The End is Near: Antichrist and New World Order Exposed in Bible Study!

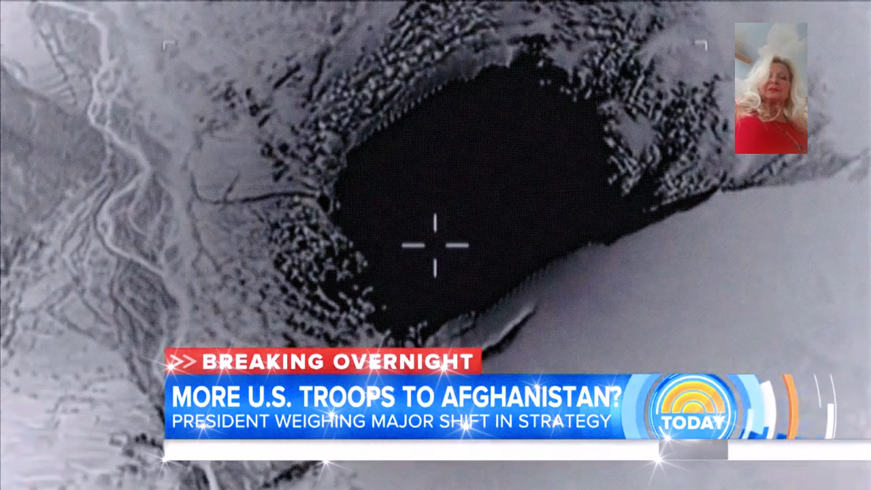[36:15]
dropped the so-called mother of all bombs in Afghanistan, the largest non-nuclear bomb ever deployed, where dozens of ISIS militants were killed.